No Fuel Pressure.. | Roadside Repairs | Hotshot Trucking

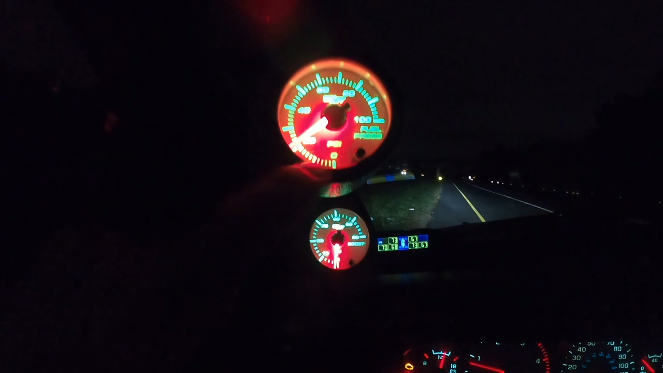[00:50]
it's going to be time to do that so i'm going to do that sometime on this trip but yes fuel pressure gauge you'll wonder why do i have loss of power well a fuel pressure gauge is a great thing to have so specifically for that
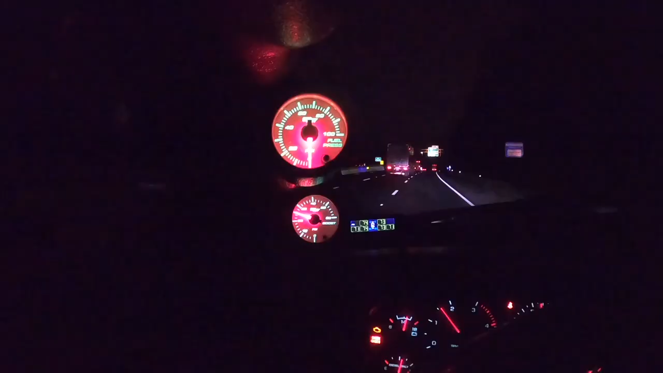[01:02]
there she is i know you can't see it that much but you can see zero psi on the fuel pressure i let off build build build there you go it goes
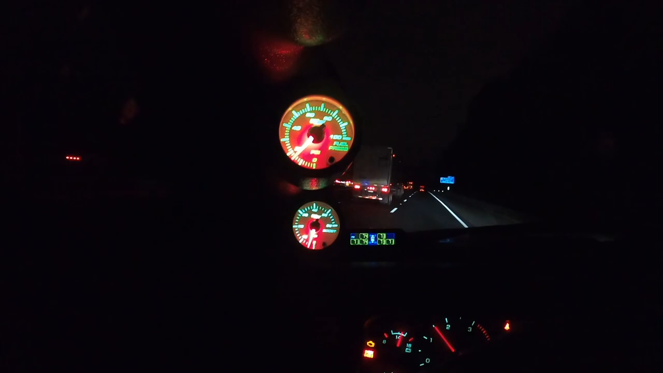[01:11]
to that then i'll give it throttle again and we'll drop her back down so like i said easy fix you got it this is general